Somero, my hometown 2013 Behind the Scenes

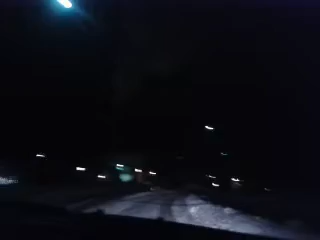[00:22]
Jatketaan videota! Tässä on yleinen liikennehidaste! Sitten on piippu! Sit vaan tulee liikennäympyrä Nyt tää on niinku jännittävin kohta tässä koko hommas Mun pitäis pysyä käsi vakaana Voi olla aina ympyrä kaks kertaa Uskaan matko Juho kaks kertaa kolme Noniin Kaks kertaa kolme On kuusi